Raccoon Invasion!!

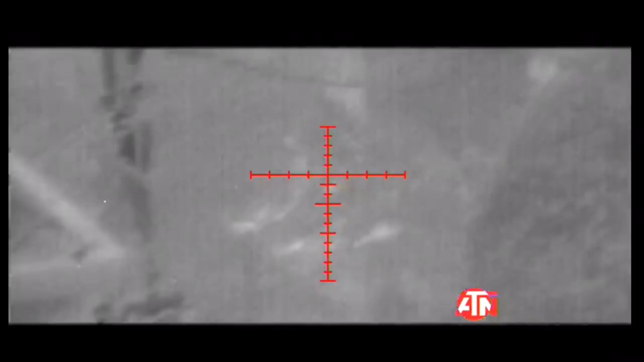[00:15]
it's bully season guys so every time i send piper into the yard at night i need to do a quick glass through the atm thor four i've
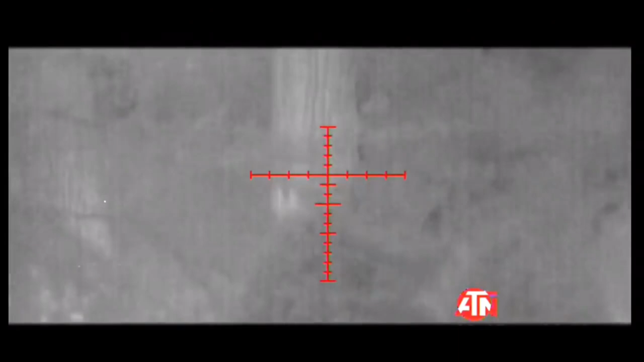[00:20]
never seen anything like this these bastards are everywhere i treat this
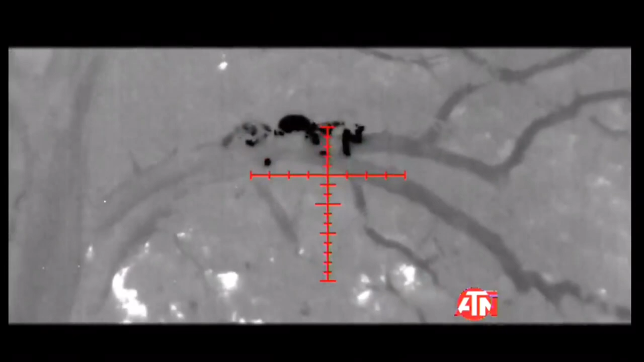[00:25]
crew of misfits as i came around the corner into the backyard they think they're safe which for now
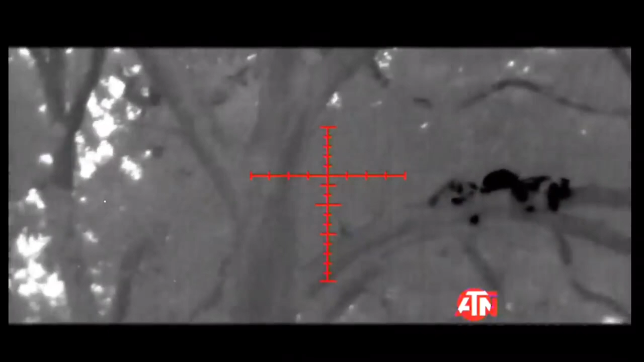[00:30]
they probably are as firing up into a tree is a big no-no in an urban environment
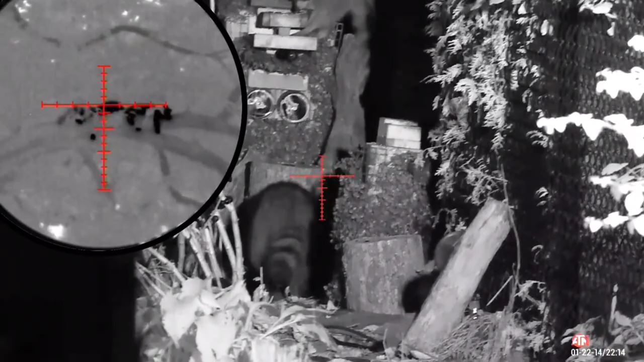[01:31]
few minutes and that's where we pick up the story they came back down in singles and this i was first the crazy part of the story is that all of it took place within a couple of days of backyard bullies three there's so many like little packs of these raccoons around this neighborhood that as soon as one is removed the next just moves right in
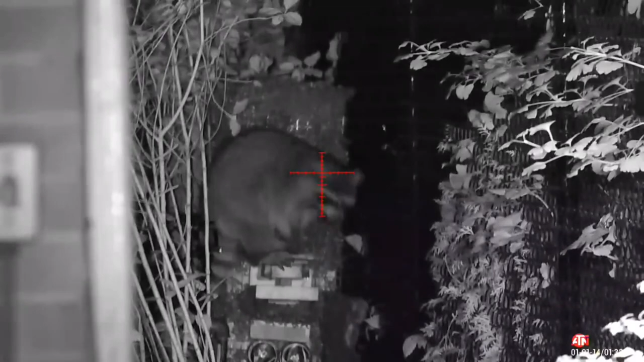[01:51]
i shot this one right between the eyes with a 34
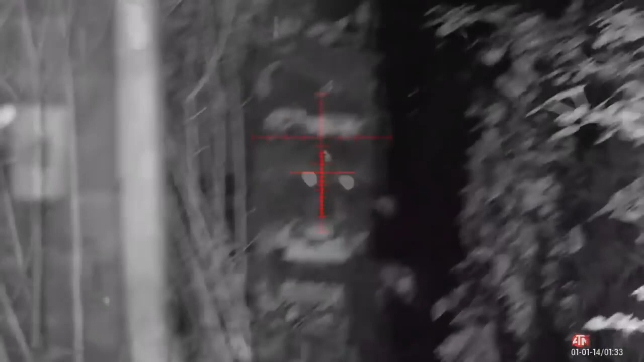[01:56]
grain jsb out of the egg gun r5m at around 700 feet per second at
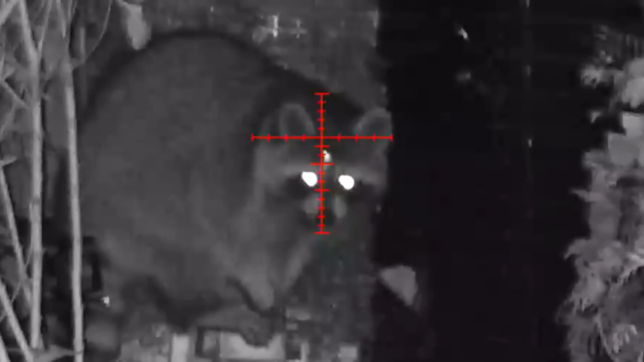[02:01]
around 37 foot pounds this is probably the minimum you want for that shot placement it's really effective but it's a thick part of the skull so the ear hole or a shot to the vitals is an option for lower velocity i've also used an eyeball shot as it's just soft tissue basically all the way to the brain but uh the angle and shot placement have to be perfect for that guy i'll switch to the nest camera footage to get a wider perspective within seconds
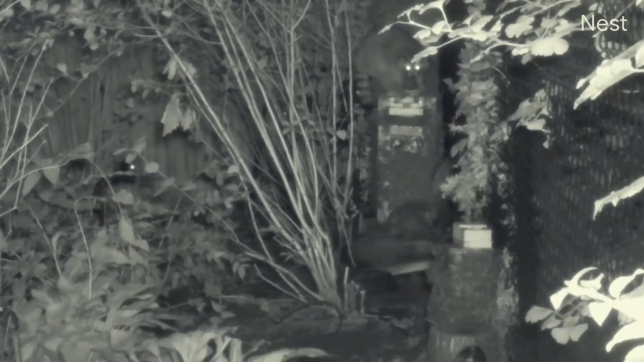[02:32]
the next one made its way to the table man those temptation treats are something else this guy could care less that his buddy is dead below these super crisp videos from the atn excite fork really show the detail of what i find super interesting about raccoons their paws i they look like hands to me but calling them paws this thing doesn't seem right you can see just how nimble they are which explains how they can be so destructive in your property so just a side note um atn introduced two things um if you're
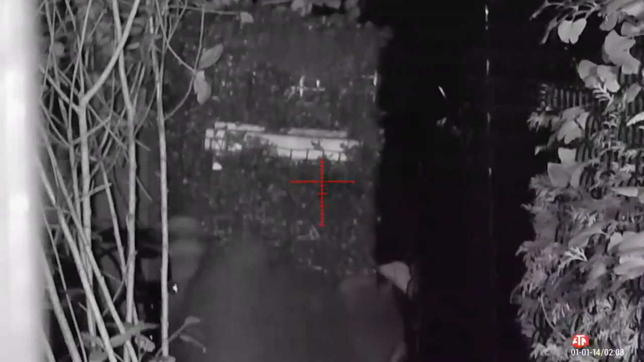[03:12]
and then an absolute fire sale on refurbished ones so i'll throw a link to both in the description this was another one right between the eyes and below 30 seconds of wiggling or so which are just a nerve shutting down by the way it's a humane and instant death immediately after this one you'll see the eye the third and final raccoon on the other side of the fence
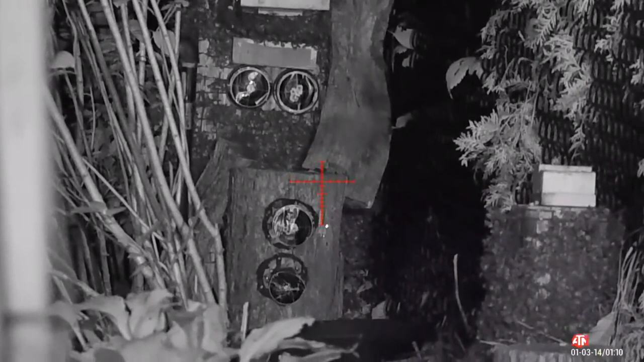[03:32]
this sumbitch was the chief bully and a real dick to old piper so i was more than happy to send him on a tumbling dirt nap you can tell the
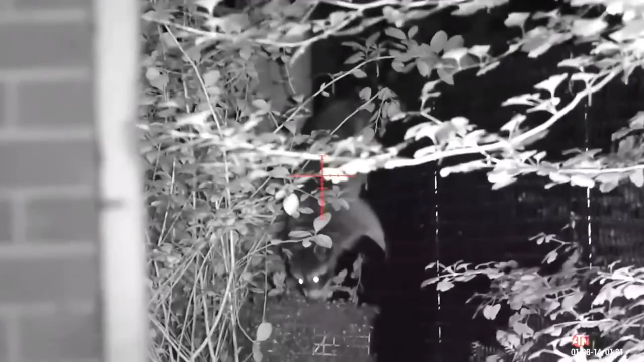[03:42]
ones that have seen some shit you know what i mean what they are just so skittish well he didn't really care about his two fat ass buddies below he was not gonna get comfortable at this little restaurant of death but one little taste and he was locked in i just had waited kind of to time it uh on his last bite and then boom down goes bully
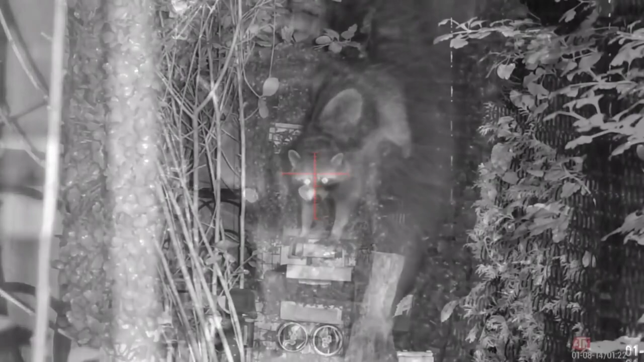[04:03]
although in retrospect i can see the shots were perfect in real time it's fatale especially at night so i'll usually throw a few extras in just to make sure it's quick
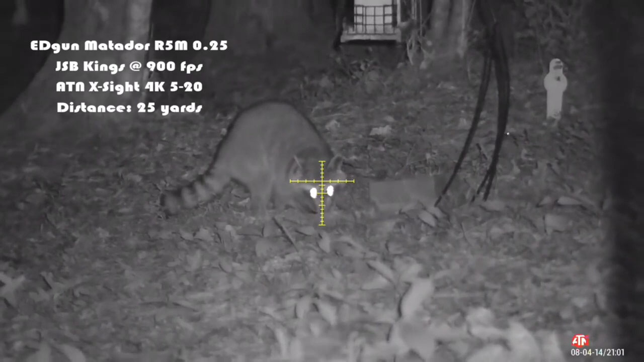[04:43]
that was lights out and a perfect shot make sure to check out his channel to see more